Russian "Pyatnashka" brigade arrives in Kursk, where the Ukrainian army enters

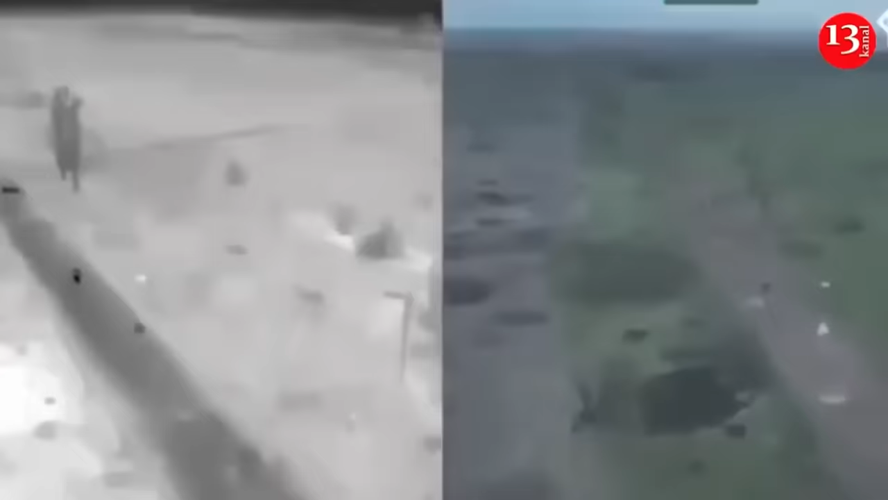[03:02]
UAV operators noticed a Russian soldier who was approaching Ukrainian positions on a moped and then tried to quietly approach closer and conduct reconnaissance, the National Guard said.